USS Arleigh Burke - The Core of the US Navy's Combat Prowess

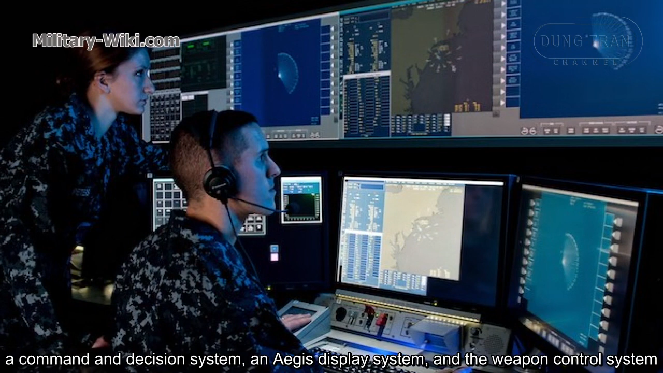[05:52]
a command and decision system, an Aegis display system, and a weapon control system. The SPY-1 is one of the world's most advanced and versatile maritime radar.